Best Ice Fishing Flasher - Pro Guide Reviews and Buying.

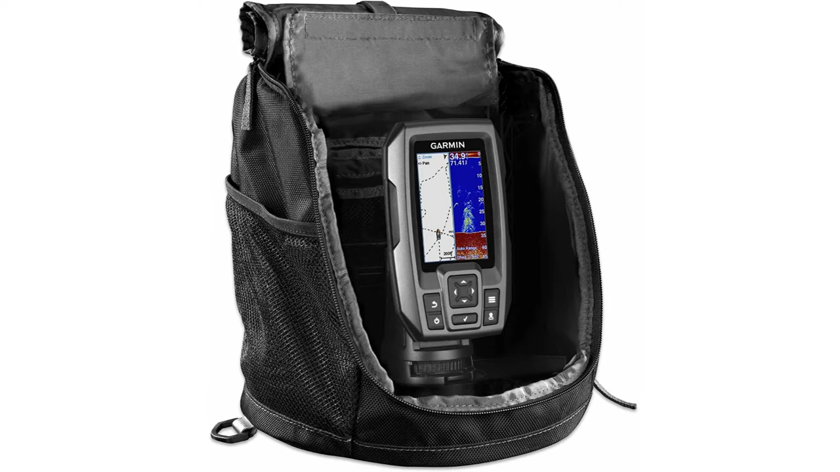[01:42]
Lastly, there is a built-in flasher that you can use whenever you need some extra lighting, especially during night fishing.
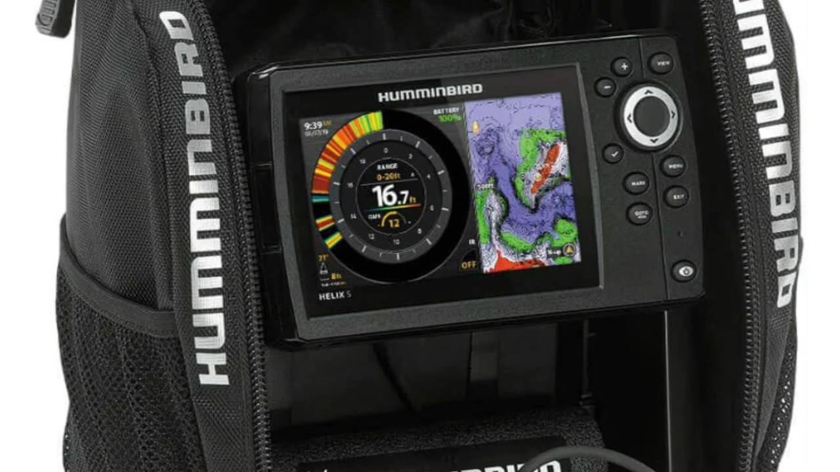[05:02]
On screen: depth 16.7 ft
ensures that you locate your fish easily at night or during the day. For even more precision, the Ice Fishing Flasher has a dual frequency beam plus sonar.
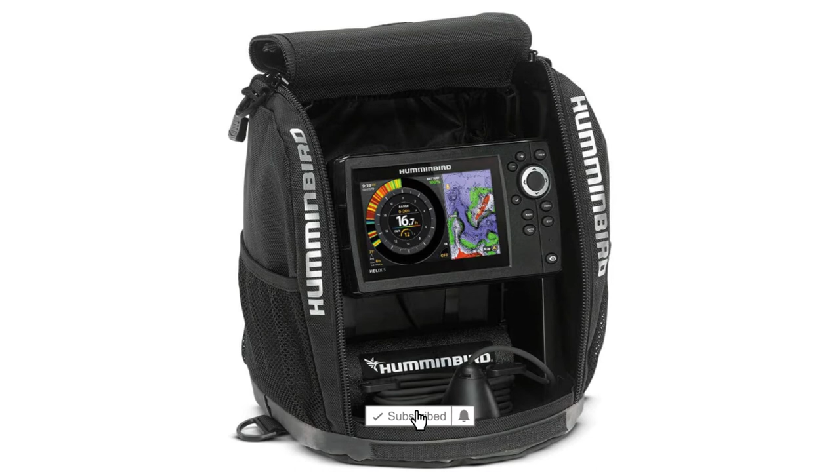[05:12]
With up to 4000W PTP power output makes it one of the Ice Fishing Flasher with the best ice fishing sonar. This Ice Fishing Flasher just as its name suggests is a GPS-enabled device.
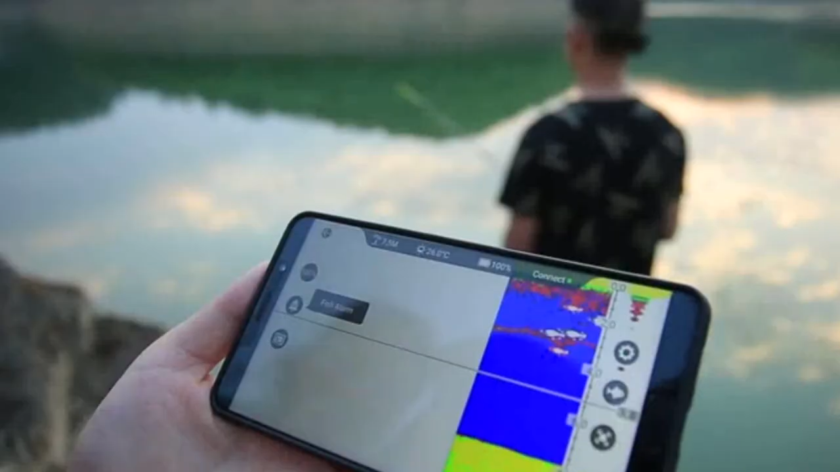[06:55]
It has a wireless high-speed connection and stable signal within 50 meters to expand your hunting range.
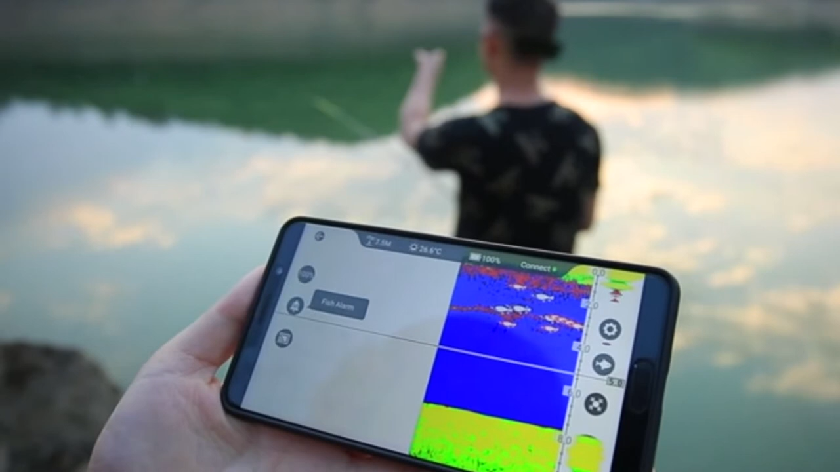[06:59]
This Ice Fishing Flasher is lightweight, portable, and smart.
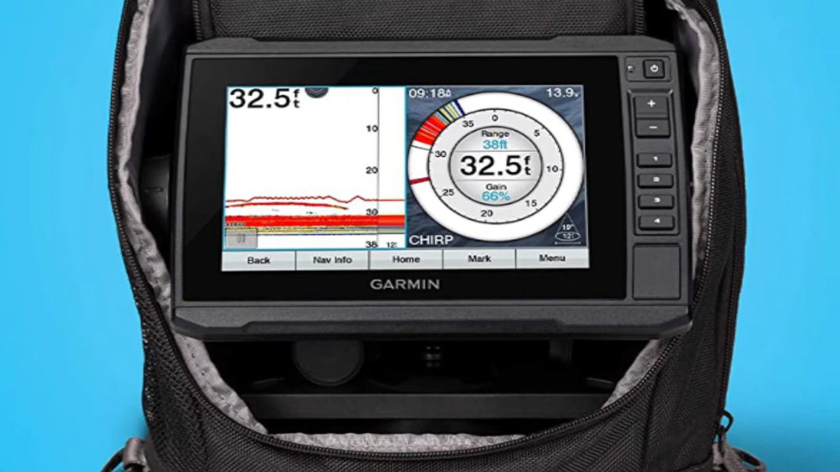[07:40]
On screen: depth 32.5 ft
The Garmin Ekomap Ice Fishing Flasher is perhaps the most ideal decision for you. This Garmin Ekomap Ice Fishing Flasher comes with a bright sunlight-readable 7 inches touchscreen display with the keyed assist. The flasher includes a high narrow chirp ice fishing transducer with selectable beam width. It provides crisp, clear fish arches with excellent target separation. It's built-in flasher, which provides accurate jig and fish detection as they swim into the sonar beam.
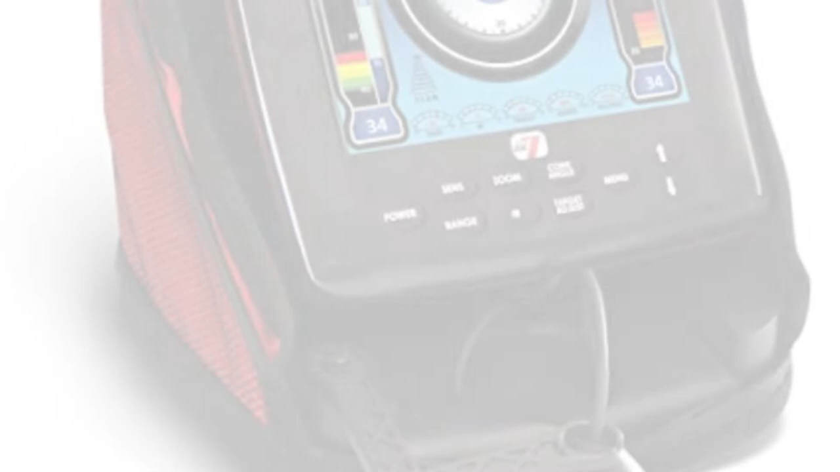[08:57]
Markham Ice Fishing Flasher has forever transformed the game of hunting fish on frozen water.
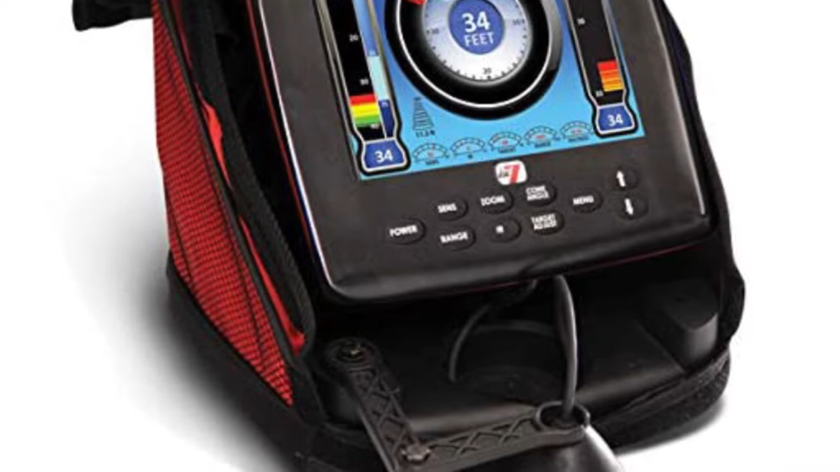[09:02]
On screen: depth 34 ft
Over a decade of cutting-edge sonar design in the making, it has been built with the optimum blend of sonar DNA from Markham LX Flasher and digital fish finding technologies.
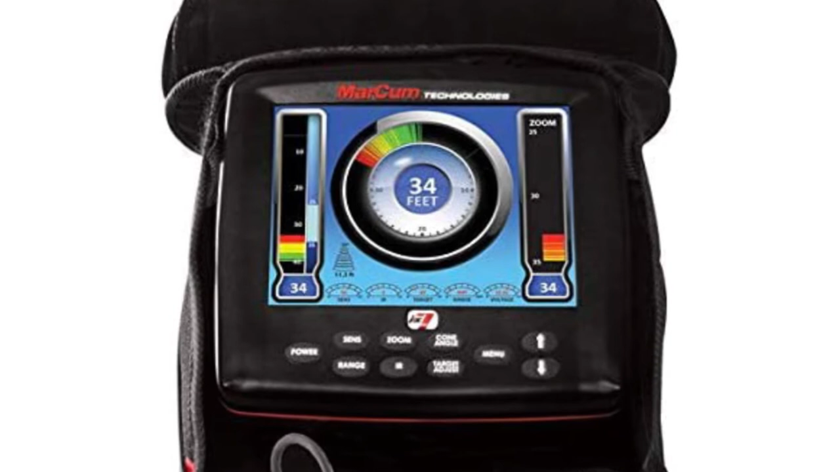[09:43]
It includes water column vertical, vertical zoom, flasher dial, and traditional horizontal LCD graph displays.
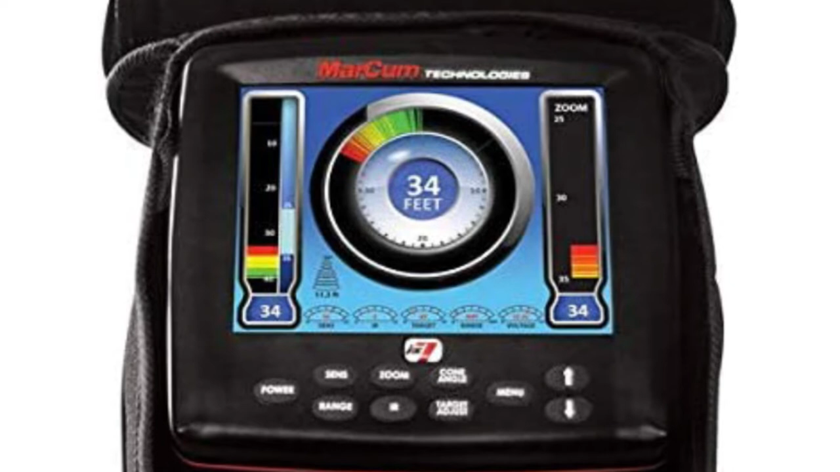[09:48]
The sonar footprint technology displays scan area at any depth, with either 8-degree or 20-degree transducer cone angles. It provides a keen awareness of fish targets relative to the transducer and your lure. It also helps prevent adjacent sonar users from picking up interfering Markham ice fishing flasher pulses by avoiding the footprint area.
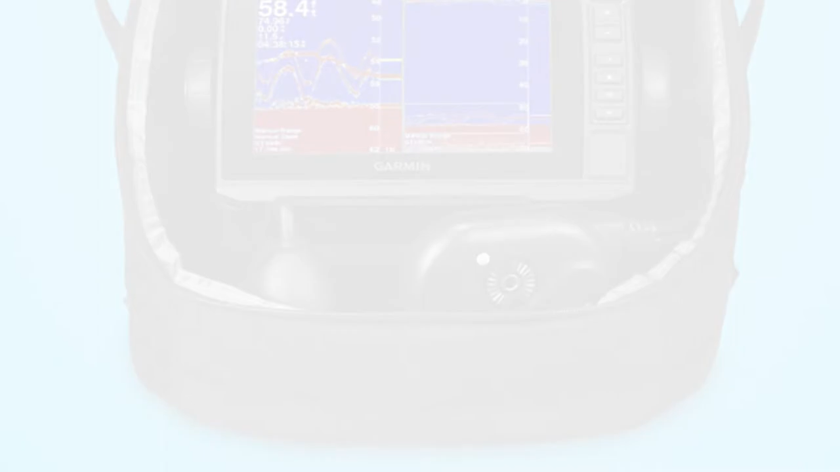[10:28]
Drill fewer holes and catch more fish with the Garmin Panoptix Ice Fishing Flasher. It includes an Echomap UHD 73 CV touchscreen combo with a keyed assist.
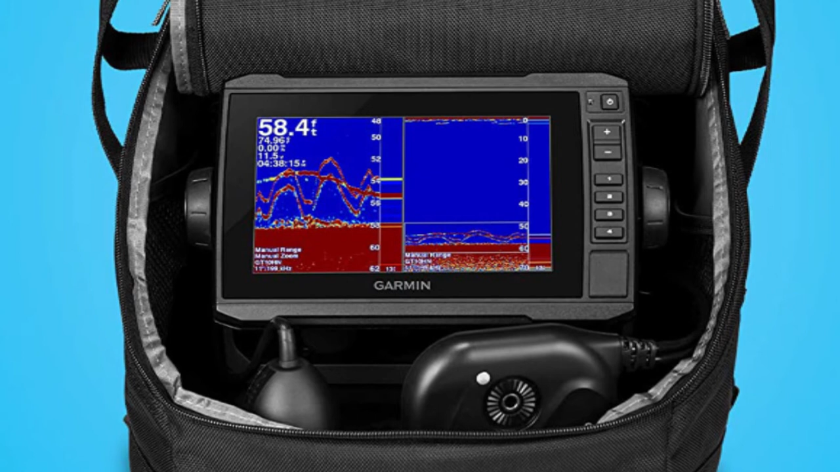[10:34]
On screen: depth 58.4 ft
It comes with three types of sonar, narrow beam Garmin Chirp traditional, Panoptix Live View Forward, and Live View Down. It also includes a swivel pole mount for the Panoptix transducer,
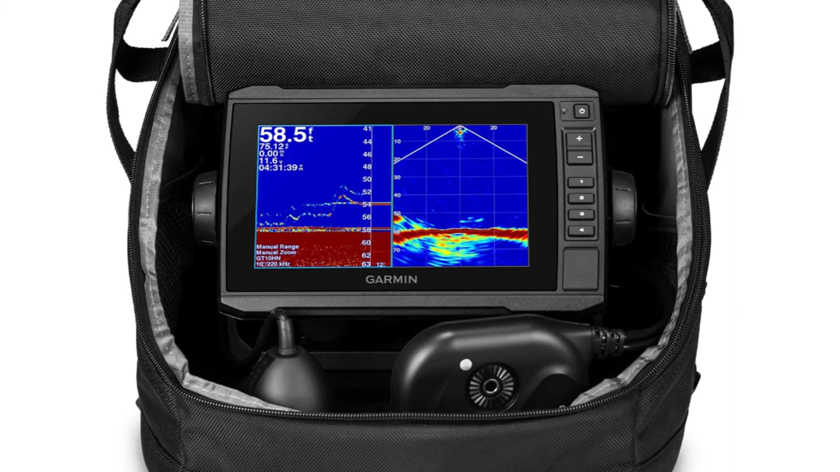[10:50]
On screen: depth 58.5 ft
12Ah battery with charger, power cable, grommet, and foam float. All in a convenient, glove-friendly portable bag that makes it easy to go from ice to open water.
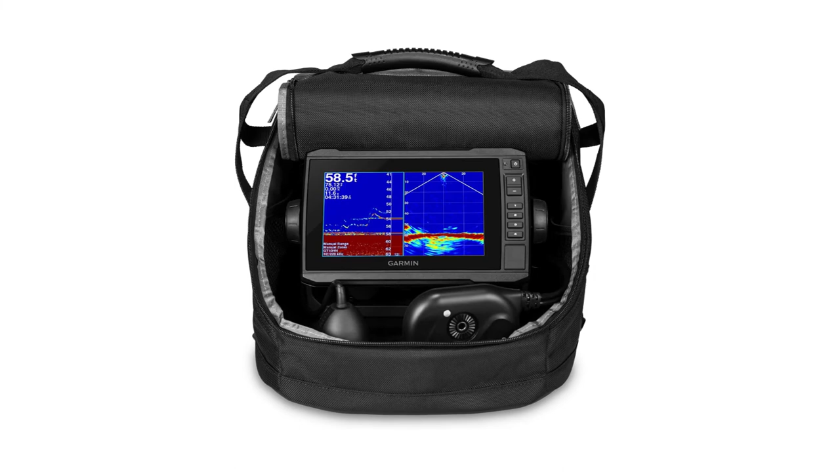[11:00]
This Live View Forward sonar shows up to 100 feet all around you and below the ice, so you can locate schools of fish and know where to drill the next hole. The Live View Down sonar shows moving sonar images of what is below the ice so you can watch fish respond to your jig. The Garmin Chirp traditional sonar provides crystal clear images with remarkable target separation and jig detection.